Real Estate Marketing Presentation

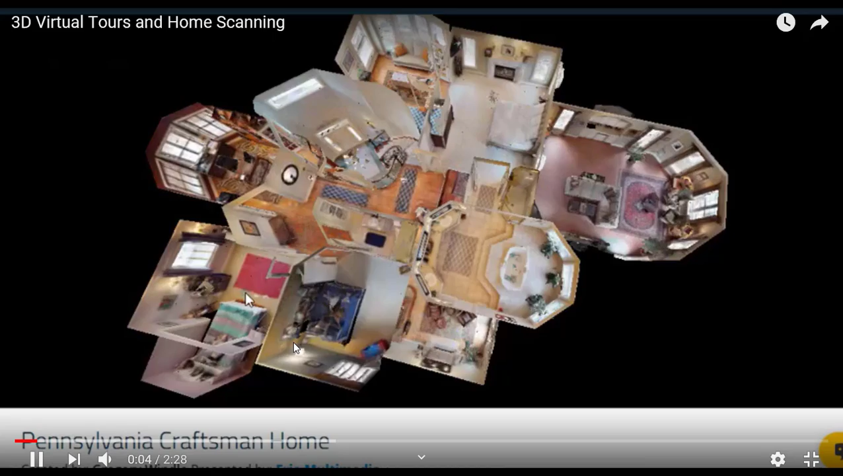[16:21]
you save $1,500 a month, which equals $18,000 a year. That can go back into your marketing budget. So let's take a look, a closer look at this. Matterport 3D home scanning technology.